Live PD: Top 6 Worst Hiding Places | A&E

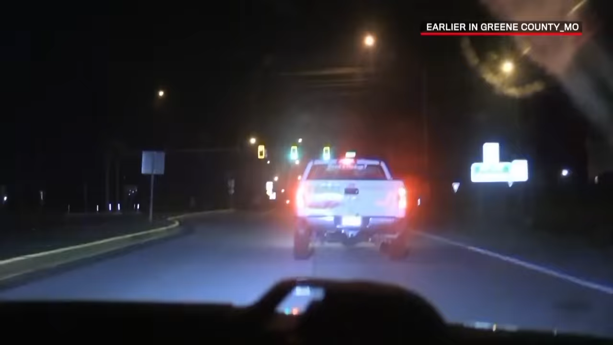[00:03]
663 on behind a stolen vehicle.
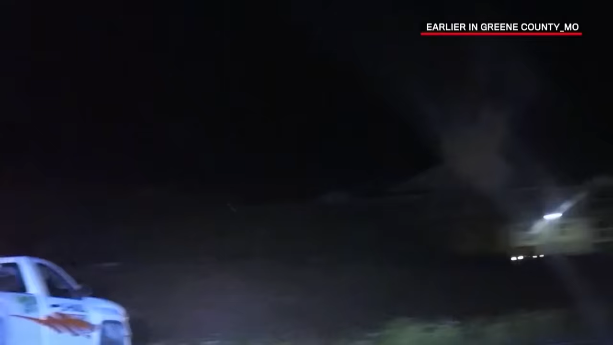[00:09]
Alright, we're going to be westbound on M.
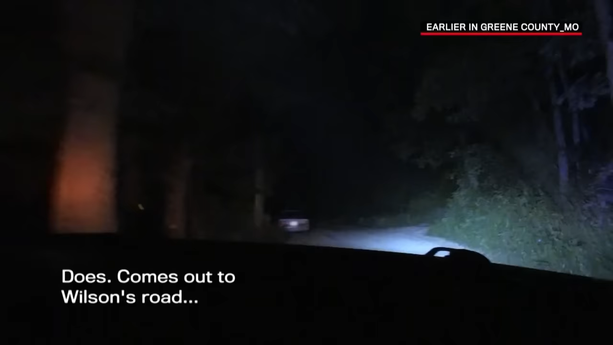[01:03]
It comes out to Wilson's Road after it crosses the slab. It may be too high to cross.